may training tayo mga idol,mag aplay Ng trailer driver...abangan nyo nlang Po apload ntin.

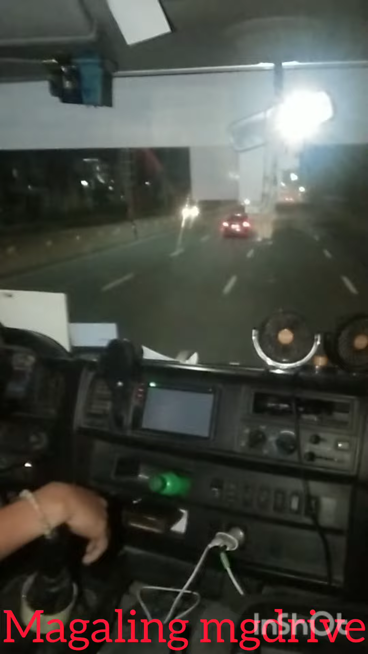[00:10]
Oh. 3 minutes sa ng rails.
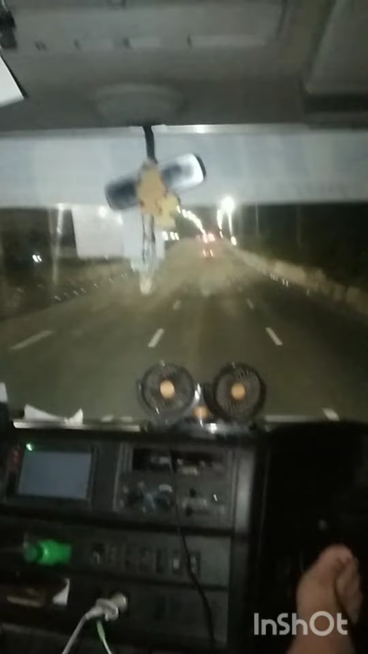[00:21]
So yun mga buddy, pauwi kami ngayon. And wala kami kasunod na bihay. Si buddy muna ngayon driver. Ako muna yung nakaupo.
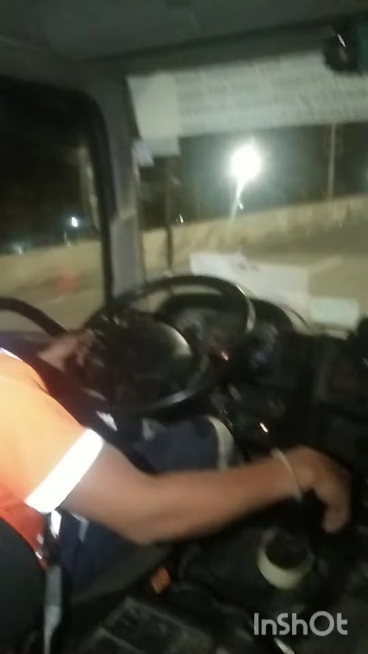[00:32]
Road test na muna siya, buddy, dahil papasok siya sa amin. Trailer. Oo.
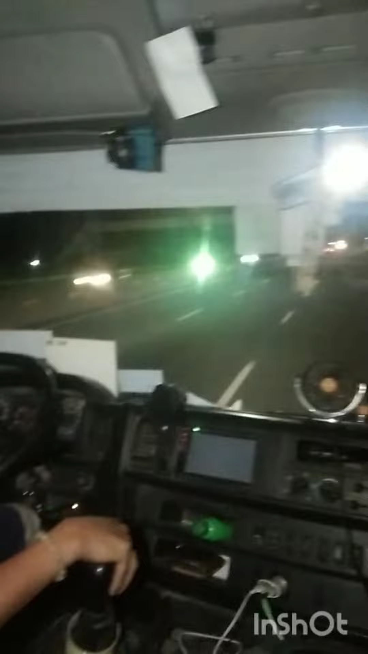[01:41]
Malapit na sa toll gate. Konti pitik na lang. Pwede na to pang rails.